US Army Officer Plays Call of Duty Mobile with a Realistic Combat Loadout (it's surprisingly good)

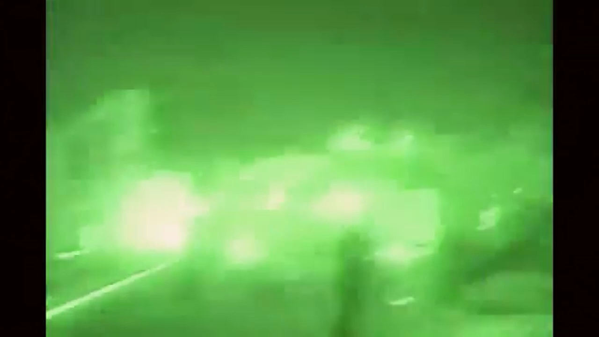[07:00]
but the enemy could not see because they didn't have night vision goggles. So huge advantage for tactical operations at night. So that's it. That's the loadout.